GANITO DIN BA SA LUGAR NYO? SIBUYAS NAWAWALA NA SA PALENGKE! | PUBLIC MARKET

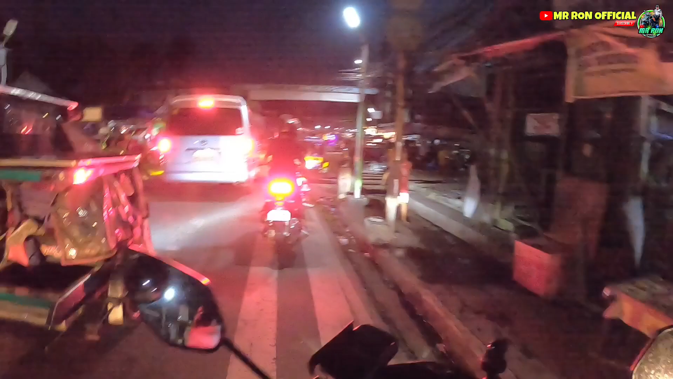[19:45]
50 pesos, tapos yung isa 20. So ayun mga kalingap,
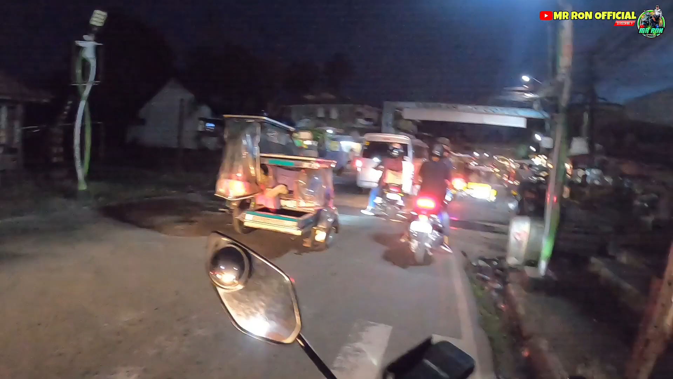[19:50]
hindi natin alam kung hanggang kailan mumura, pero sana magmura pa para makakabili na tayo ng medyo mura-mura, pamahal ang mga bilihin. So mga kalingap, nandito na po tayo ngayon, nandito na po ako ngayon sa Barangay Kota, dito pa ang lugar namin.